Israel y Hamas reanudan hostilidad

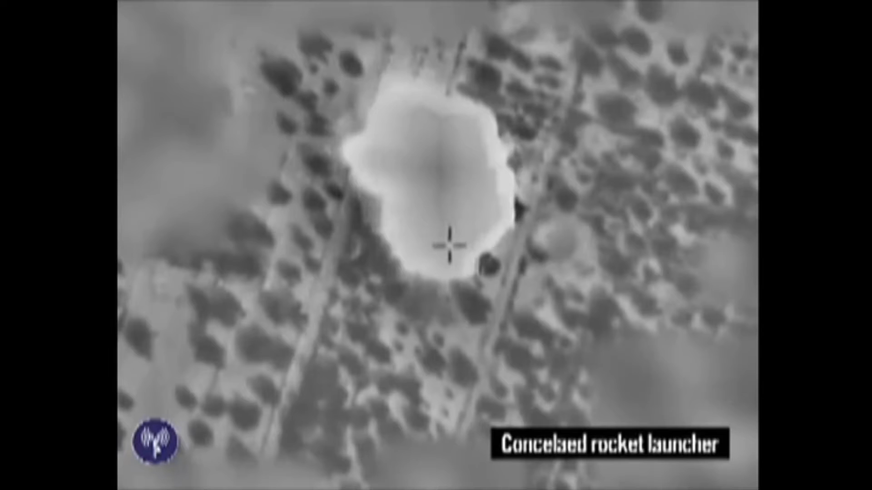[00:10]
Israel cuenta con la tecnología para que sus ataques en Gaza den en el blanco que se proponen.
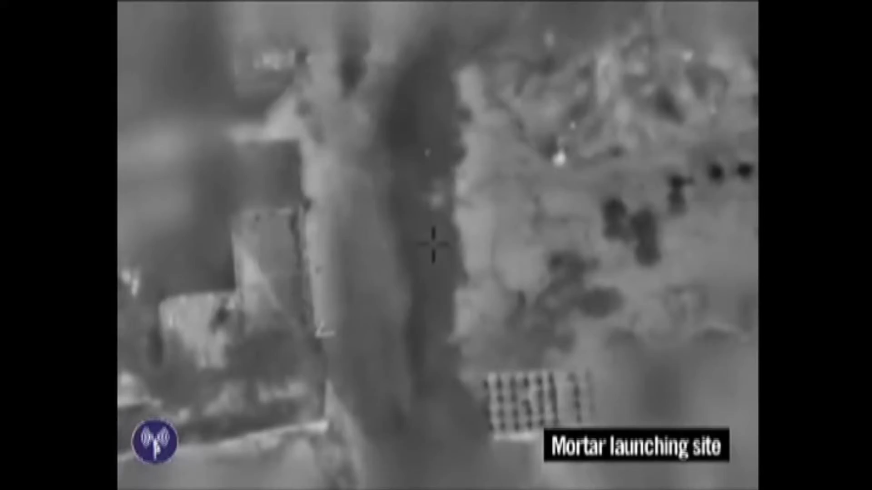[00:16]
Este edificio fue uno de sus objetivos.